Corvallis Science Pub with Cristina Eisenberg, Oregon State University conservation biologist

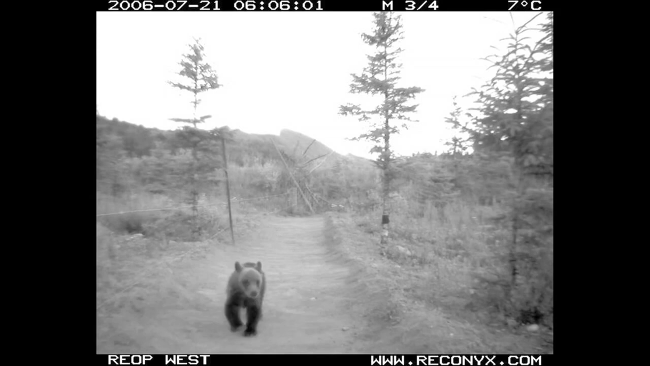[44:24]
So, all of these crossing structures have cameras on them. And that barbed wire is only there to collect hair.
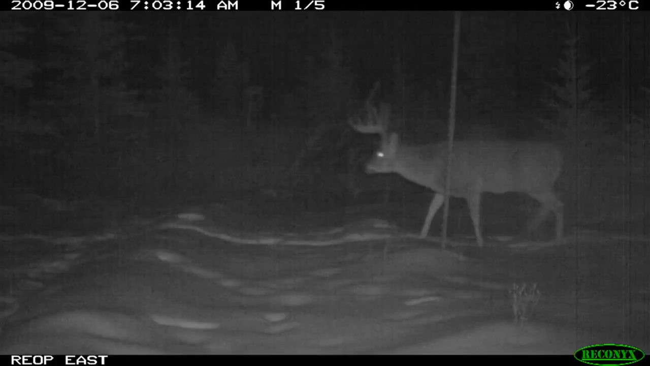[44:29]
And it's set up pretty loosely, so it doesn't provide like a solid barrier.
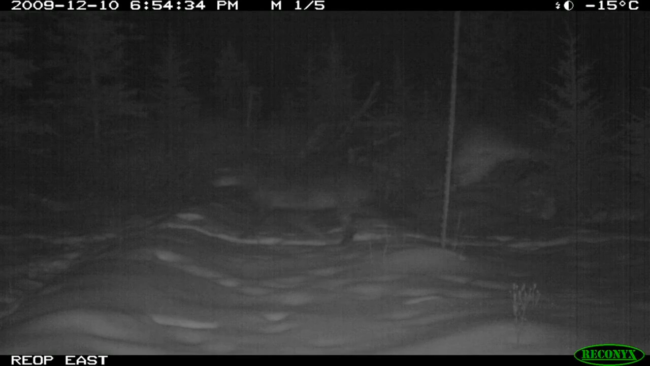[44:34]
And this is time-lapse photography. So, these are the remote reconnix trail cameras. And they're just running images like a film. You're going to see some amazing animals using these. So, this is all inbound. You saw the wolf run after that. Oh, you live well. Yeah.
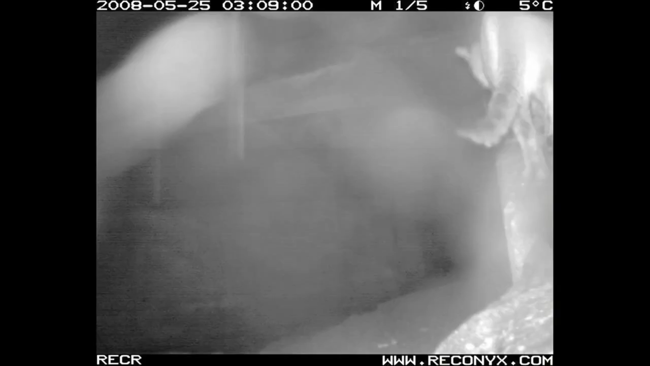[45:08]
A cougar.
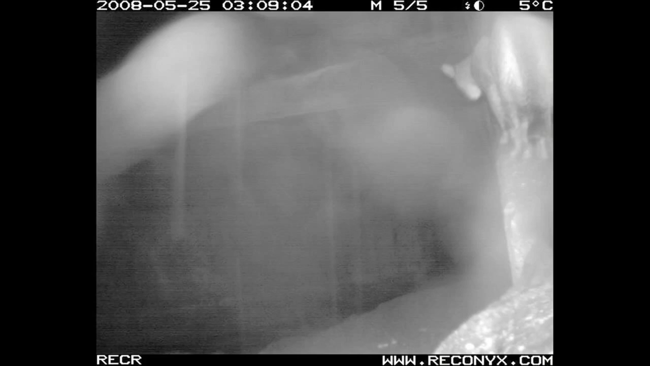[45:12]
You know, one thing that bears do is they stand rub. And so, oh, having a party there.
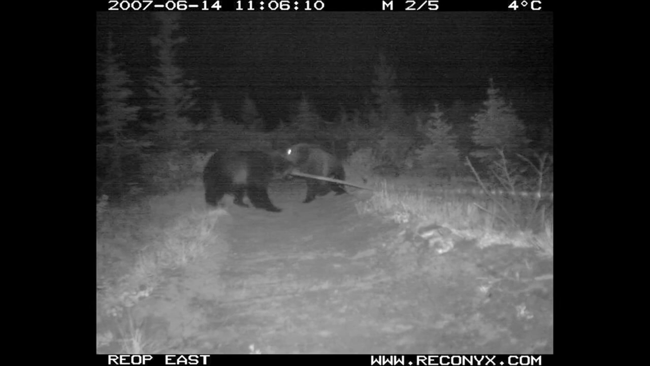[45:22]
They rub against wire. They like to rub against rough things. There's the wolf.
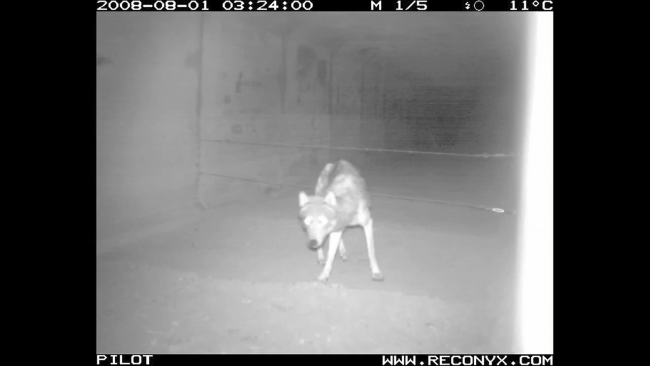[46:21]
And what they found is that some animals prefer the uber's assets and some prefer the culverts.
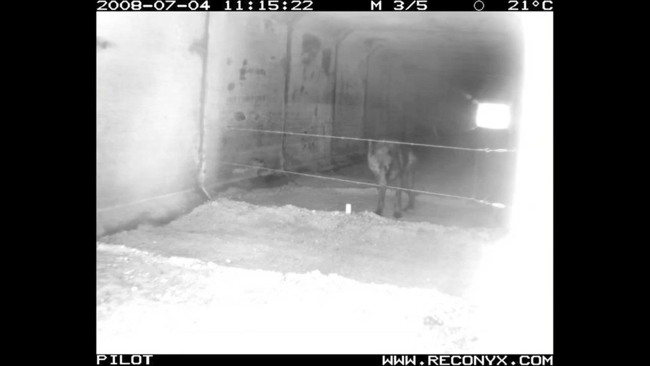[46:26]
So cougars tend to use these. Wolves use everything.
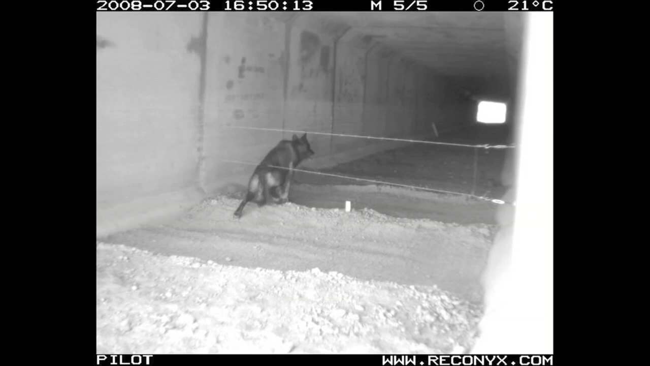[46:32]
They're one of the most resilient creatures on the planet. Bears like to go over on the overpasses.